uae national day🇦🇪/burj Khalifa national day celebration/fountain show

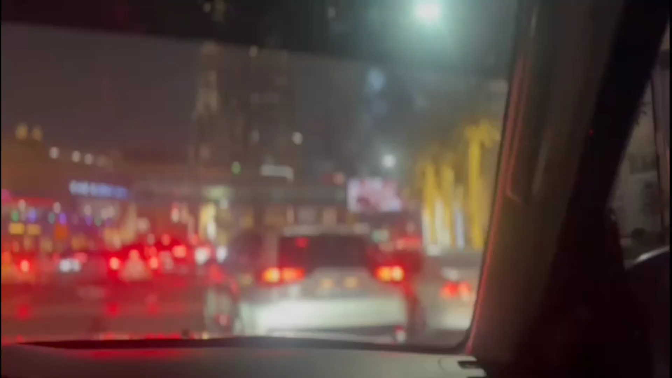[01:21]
तो जी बस हम लोग यहां पर पहुँँच गए हैं लेकिन आज गजब की ट्राफिक है हस्बिन को ऐसा लग रहा था कि चुटी वाला दिन है तो लोग घर